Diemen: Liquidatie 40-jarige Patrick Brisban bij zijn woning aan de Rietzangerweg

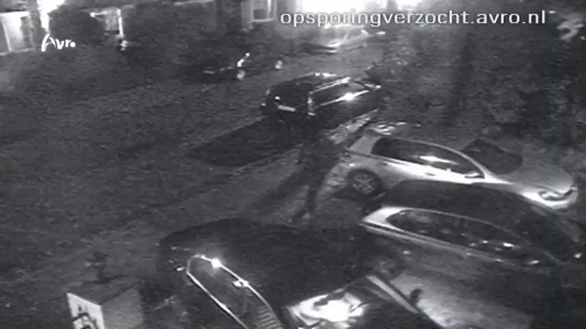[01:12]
Hier loopt de dader naar de auto van Brisbane toe. We herhalen het nog een keer. Voor in beeld zit dus net Patrick Brisbane achter het stuur van zijn Passat als deze man op hem afloopt. Vlak daarna wordt hij dus dodelijk geraakt. En als we die beelden nog een keer bekijken, dan zien we aan de stoep geparkeerd de auto van de dader of de daders.